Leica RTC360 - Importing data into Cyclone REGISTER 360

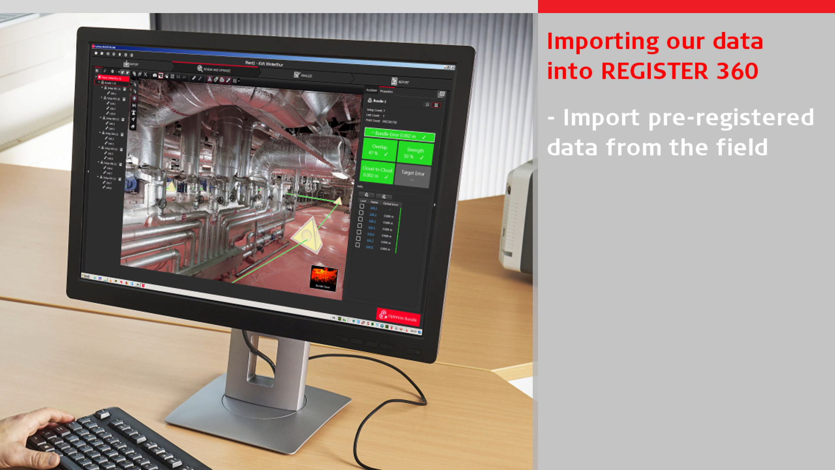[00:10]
We will see how our data that was pre-registered in the field is imported, check the setups and the tags, finalise the bundle, and then produce a report and publish a deliverable LGS file.
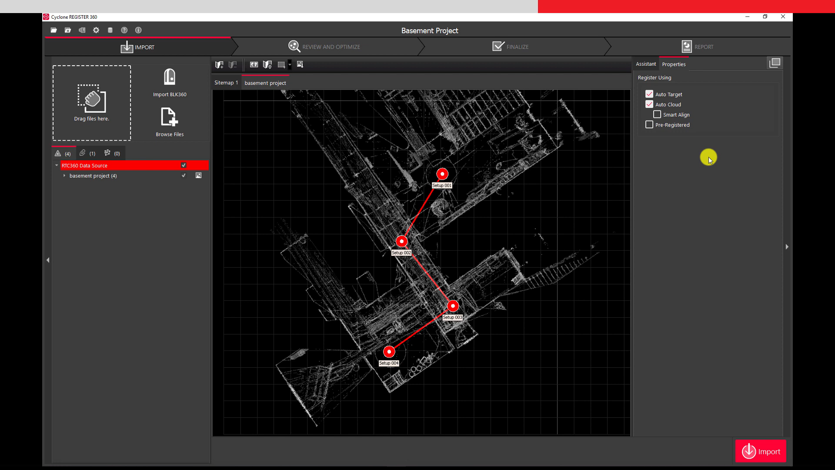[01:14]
setups and links before even importing is because we use Field 360 to align and link the setups. We will now start the import process by pressing Import. Register 360 now imports the full data set and processes all of the setups. It will use our pre-registration from the field as guidance but use the full data sets to recreate the links.
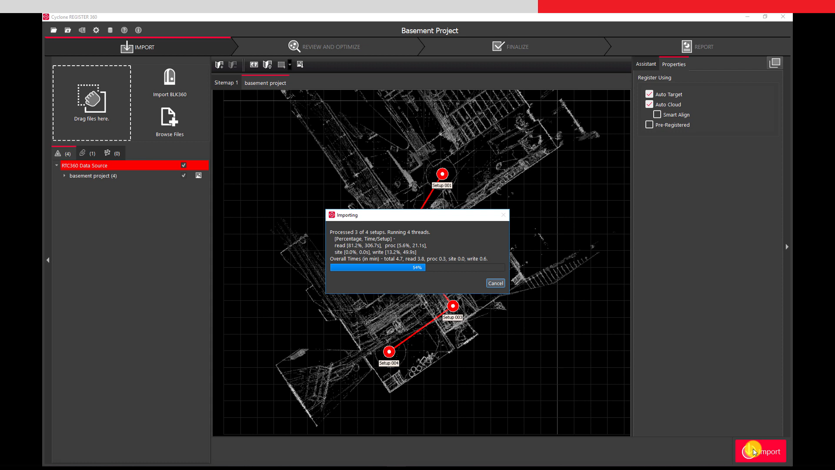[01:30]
The process takes some time. Once the import is complete, we see an overview of our complete data set. We will go to the bundle cloud to get a better view of it.
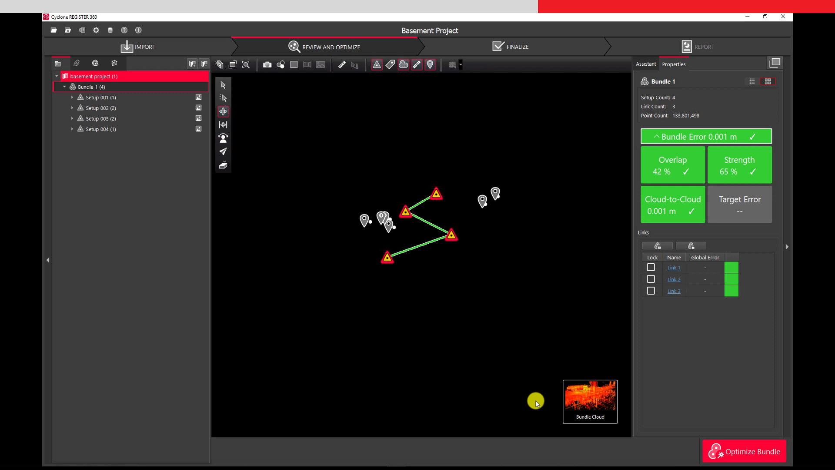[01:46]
We can click on each of the setups and see a preview of the captured image.
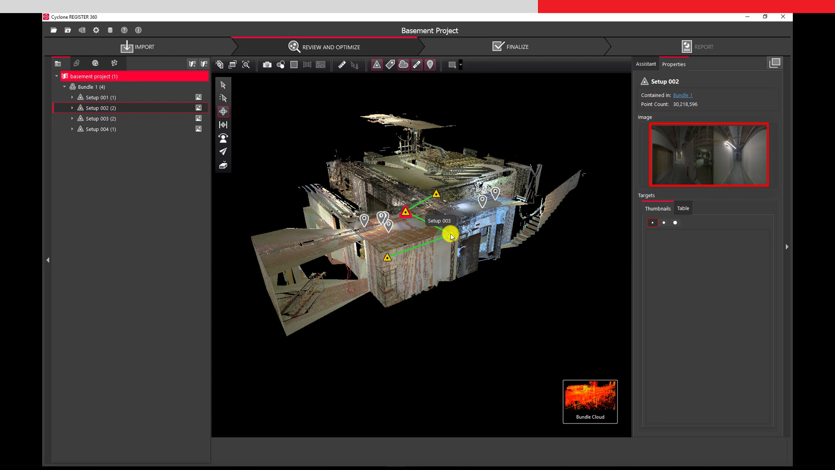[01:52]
We can also see our tags we created and attached. And by clicking on one of the tags, we can see a preview of the tag.
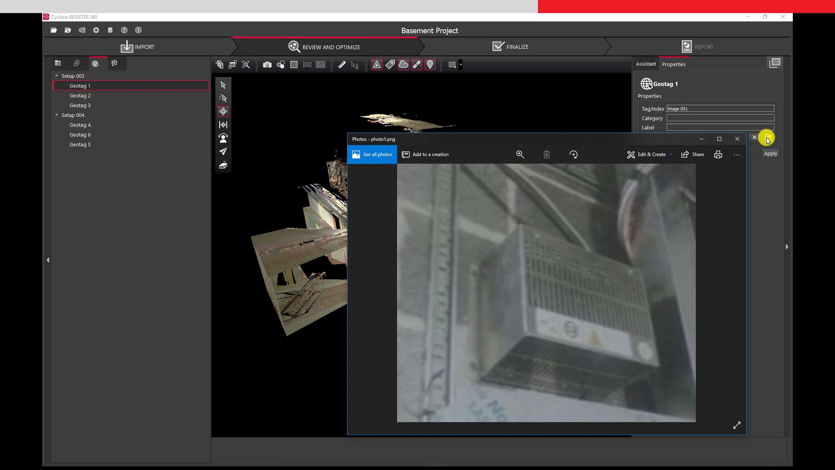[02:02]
In this case, the photo we took from our third setup. If we double click on a setup, we can go to the setup cloud and see a 360 degree panoramic view of the setup.
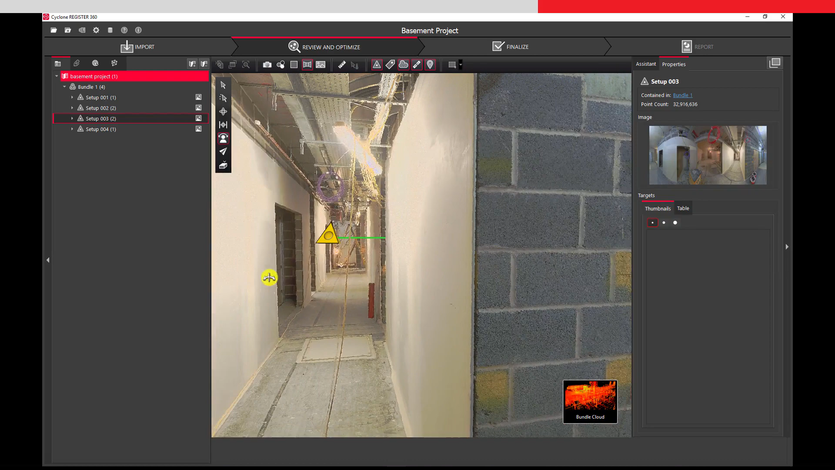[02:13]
We can pan around the setup, where we can see the other setup positions
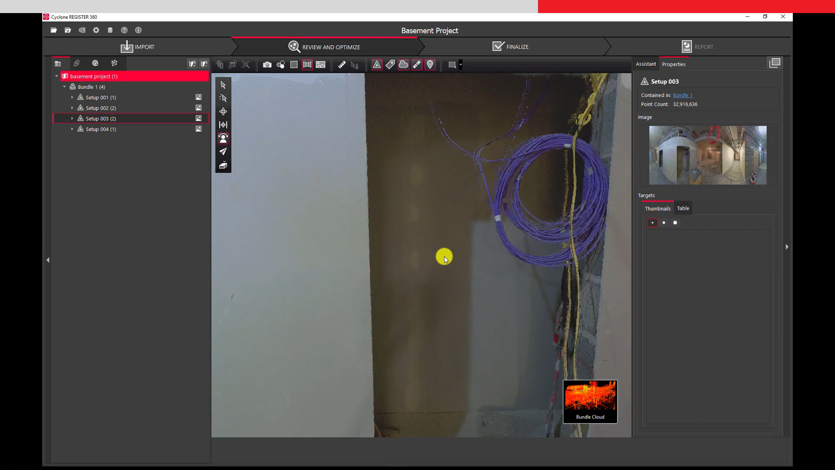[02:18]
and also some of our tags that we attached to our data.
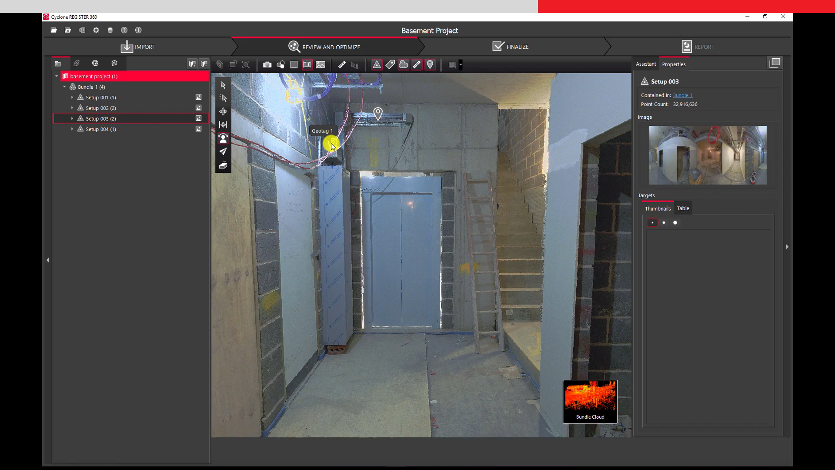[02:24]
And we could view the details of them if we wanted. Now we are finished checking our data, so we will return to our sitemap. Selecting the bundle again, we can check that our bundle errors are acceptable.
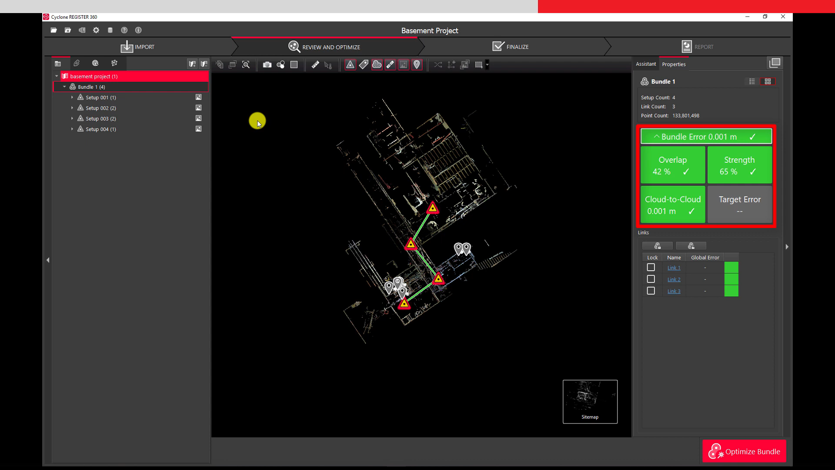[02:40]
We don't need to optimise our bundle, as we have not made any changes since the data was optimised on import. So we can go to the finalise tab.
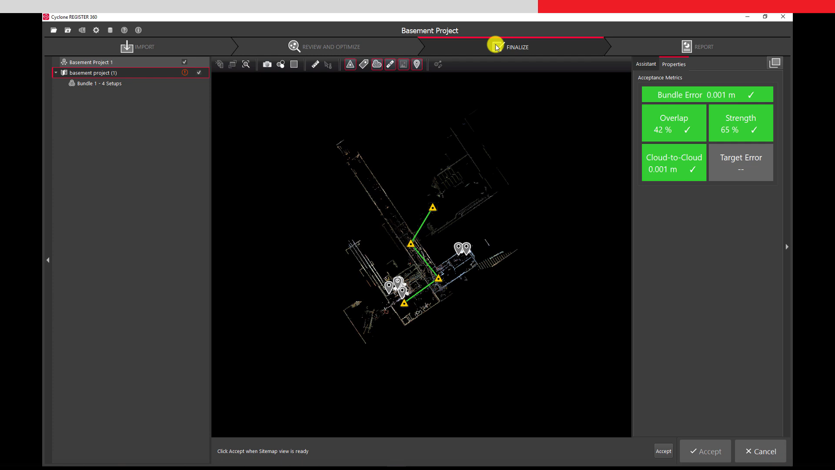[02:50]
Here we need to create an image of our sitemap for the registration report, and so accept the sitemap image as it is shown.